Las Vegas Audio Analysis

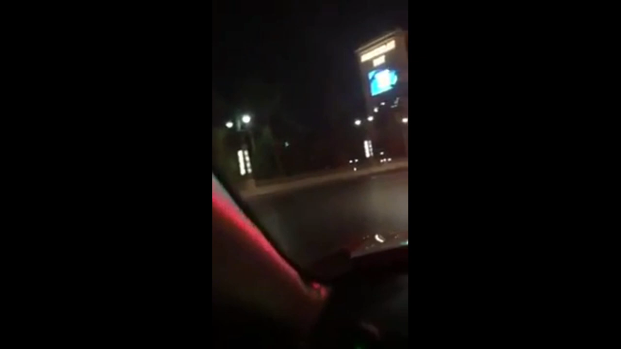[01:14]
Seriously, I don't know what's going on. Where are the cops at? I'm right here by the porch at Mandalay Bay and everything just seems to be normal here.